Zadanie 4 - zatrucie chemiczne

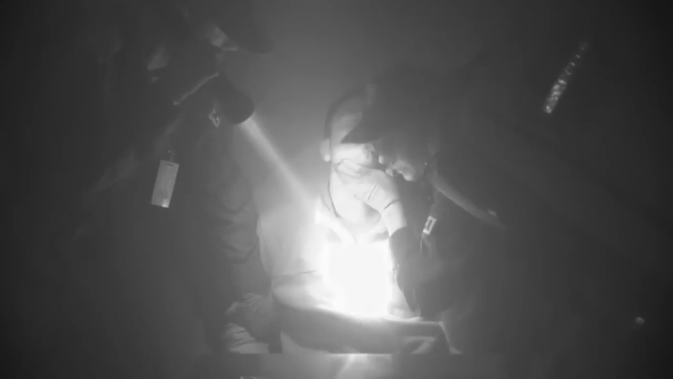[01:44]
Oddycha. Pogotowie wezwie. Dobra. Potrzebne nam pogotowie. Jedna osoba.
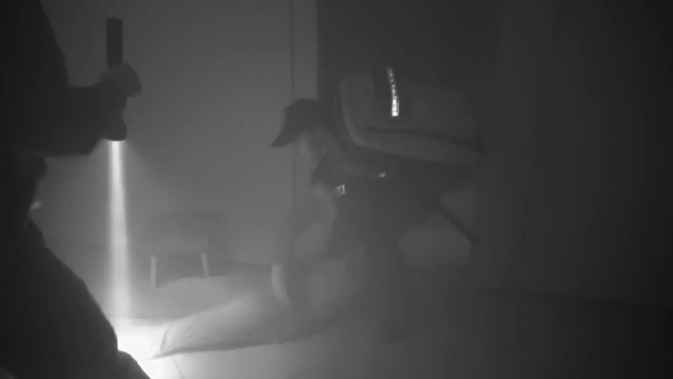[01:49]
Mężczyzna w wieku 30 lat, nieprzytomny, oddychający.
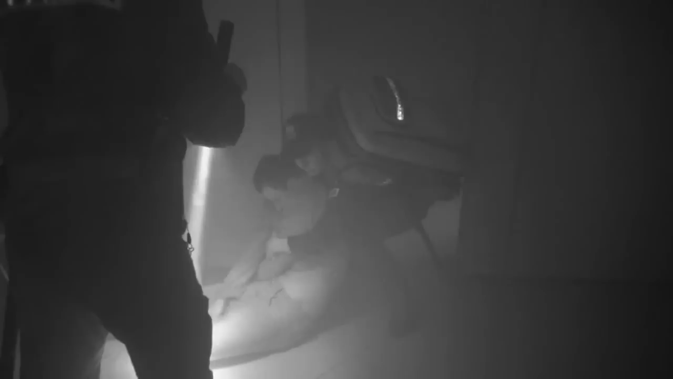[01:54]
Potrzebna nam jedna karetka pogotowia. Najprawdopodobniej przedawkowanie narkotyków. Rozumiem. Pogadamiam.